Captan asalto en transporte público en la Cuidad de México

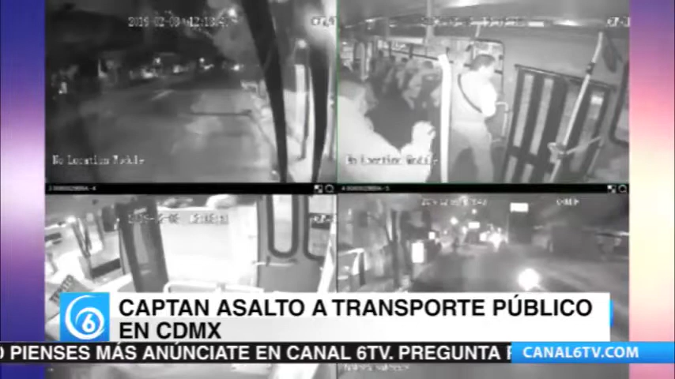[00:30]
En el video que aparece en pantalla se puede observar como uno de los hombres amaga al conductor y le lanza un líquido a las cámaras de seguridad para evitar que se vea el rostro. Este acto no resultó pues todo quedó grabado afortunadamente.